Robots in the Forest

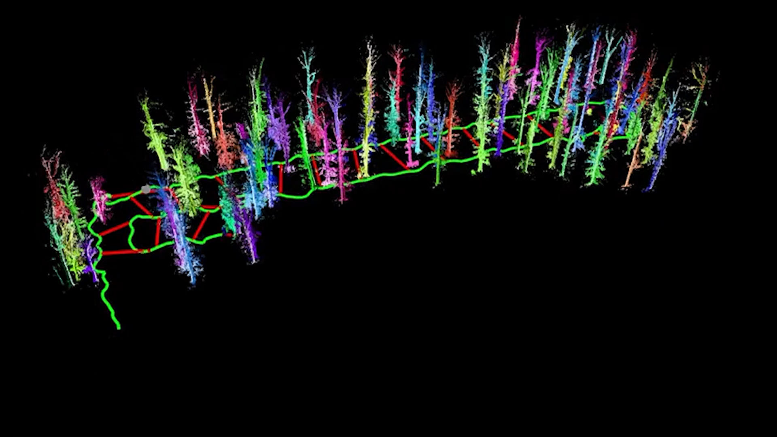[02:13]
In some areas we can go to an individual tree level.